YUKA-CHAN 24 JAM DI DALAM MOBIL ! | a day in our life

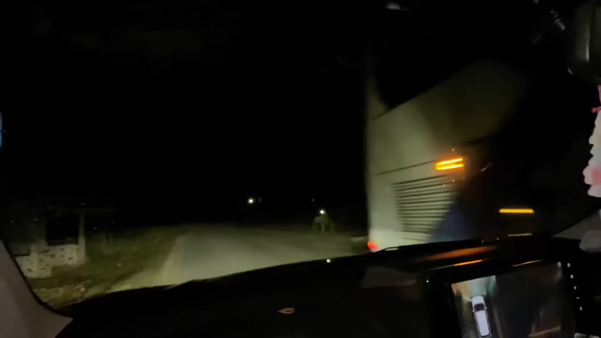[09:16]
Baru mereka lewat, baru kita jalan lagi.
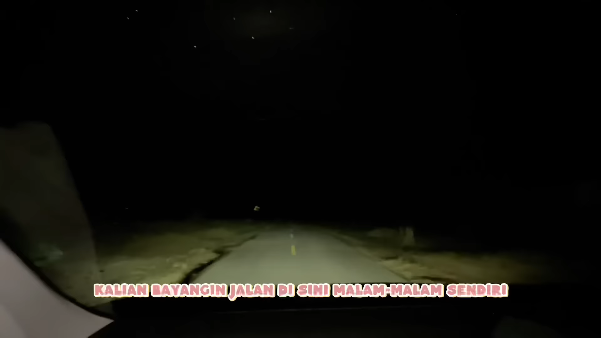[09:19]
Tuh, kalian bayangin jalan di sini malam-malam sendiri. Apakah kalian berani?
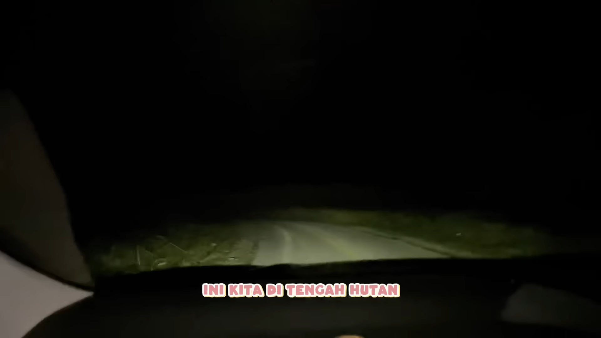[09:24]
Ini kita di tengah hutan, sinyal pun gak ada. Iya, tuh.